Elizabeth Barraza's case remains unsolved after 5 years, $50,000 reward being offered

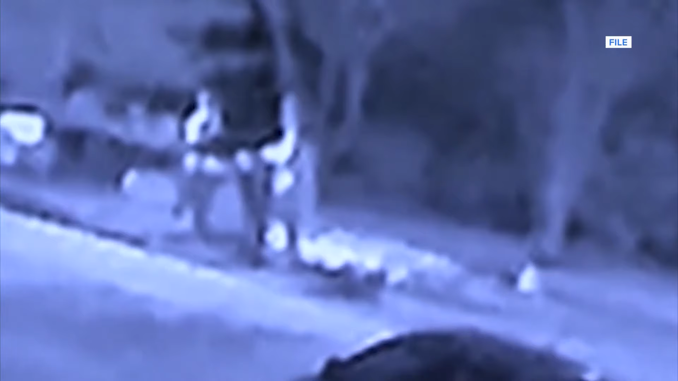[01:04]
Surveillance video shows a person in what appears to be a disguise get out of a dark Nissan Frontier Pro 4x pickup. That person walks up to Barraza in the driveway and shoots her four times.